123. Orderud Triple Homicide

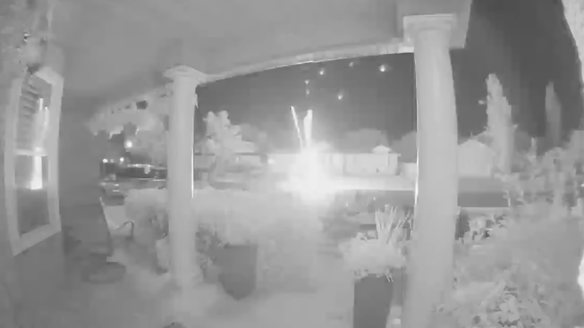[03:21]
And so it lit up and Peyton, me and another friend were on the lawn on a blanket in the front and the firework is going off normal. And then all of a sudden one shot to the side a little bit. And I was like, huh, that's weird.
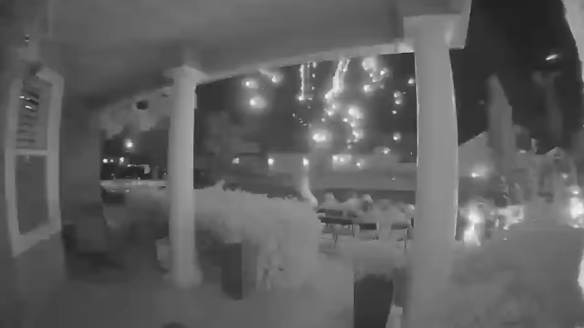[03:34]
And the next thing you know, there's just fireworks coming straight at us. We have a video. Um, you can't see it very well. It was like a ring doorbell video, but we have a video and fireworks were coming straight at us.